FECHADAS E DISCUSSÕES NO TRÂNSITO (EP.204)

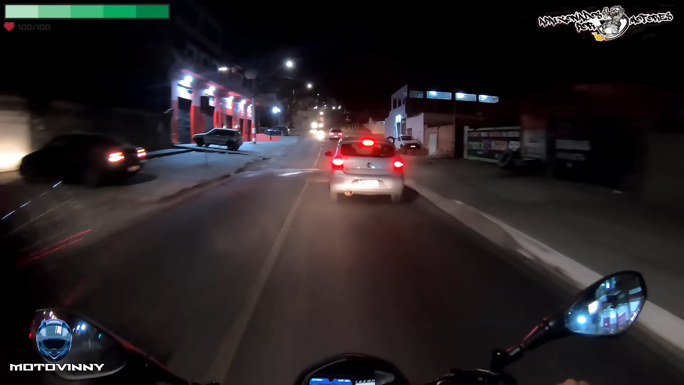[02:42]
E aí irmão E aí irmão, por que você quase passou acima de mim ali? Por que você quase passou acima de mim ali?
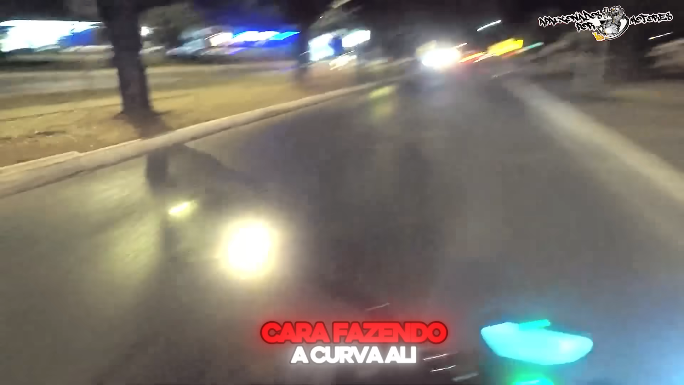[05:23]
O cara fazendo a curva ali, o cara quase me atropela. Ele não acha ruim. Deixa ele vir pra ele ver.
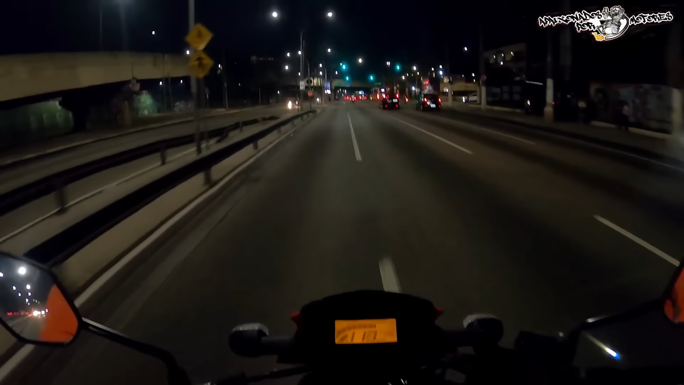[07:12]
Tô com medo do radar. Tá porra, rapaziada.
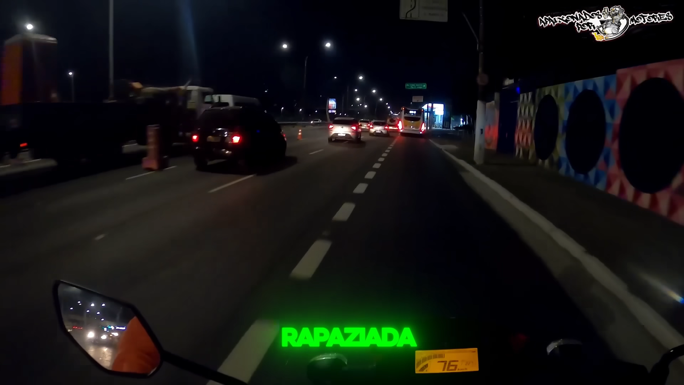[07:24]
Tá cá. Puta, grilo. Que susto da porra. Eu pisquei, mano.